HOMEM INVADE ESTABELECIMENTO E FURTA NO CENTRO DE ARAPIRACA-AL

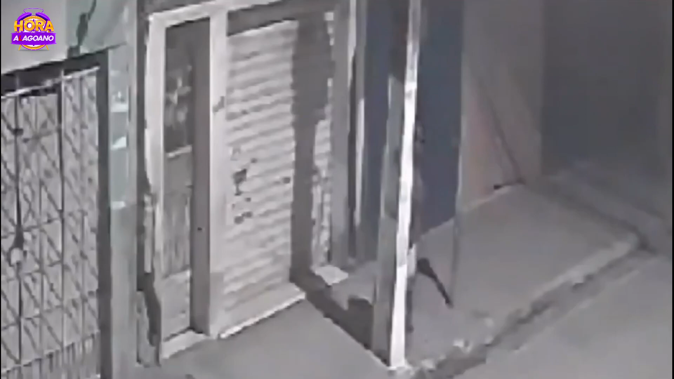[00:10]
De acordo com imagens de câmeras de monitoramento, o crime ocorreu por volta das 22 horas. Nas imagens é possível ver ele se escondendo atrás de um poste enquanto populares passavam na rua. E logo em seguida o criminoso arromba a porta de rolo e invade o local.